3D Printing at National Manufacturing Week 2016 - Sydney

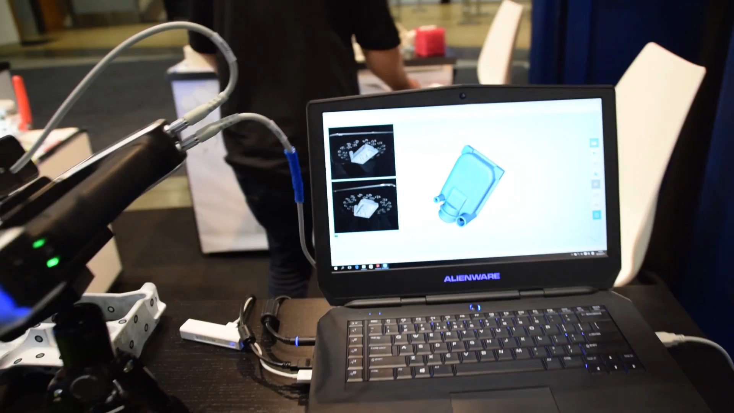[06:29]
So it has various functions which have different accuracy levels.